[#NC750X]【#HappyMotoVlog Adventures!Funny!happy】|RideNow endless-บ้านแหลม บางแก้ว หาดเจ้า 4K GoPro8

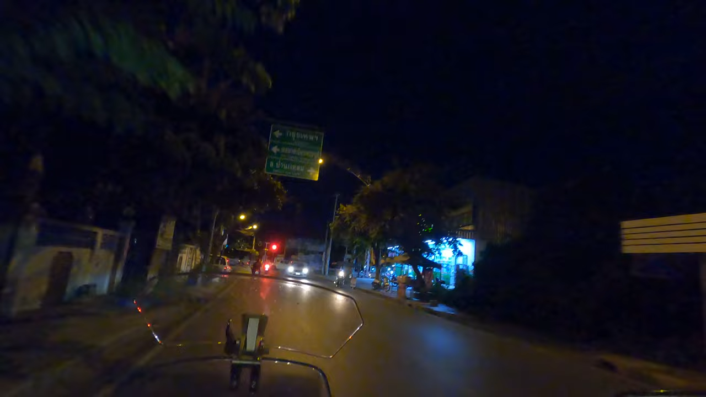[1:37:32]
ตามขวาเข้าเลี้ยวไปมันแหลมอีกครั้งหนึ่งเห็นไหมในที่กรียวมาก็จะมาโบทนี้จากบ้านแหลม masมันมาโบทนี้เลย
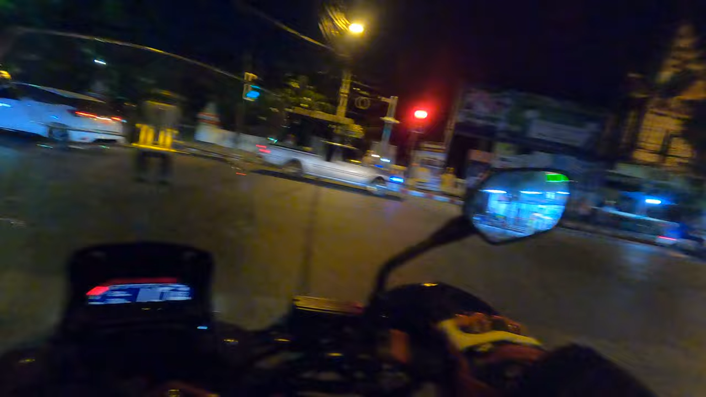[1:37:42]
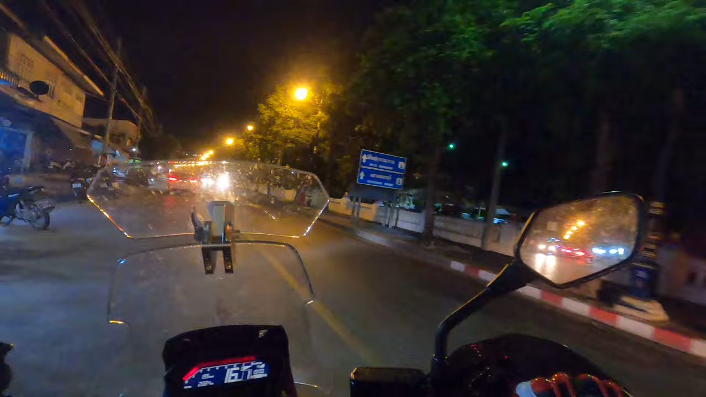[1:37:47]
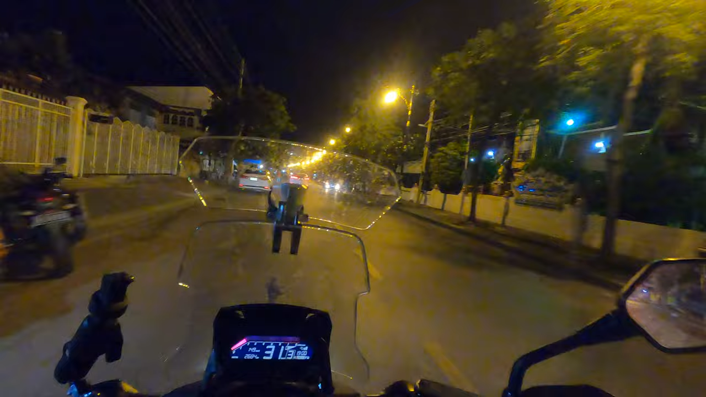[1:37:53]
แต่ถ้าท่านไม่รู้ทางไม่รู้อะไรก็อาจจะเลี้ยวกับไปบ้านแหลมมันเหมือนเดิมก็ได้เดี๋ยวครับ วัดใหญ่ส่วนาดร้านตรงนี้น่ะครับวัดใหญ่ส่วนาดร้าน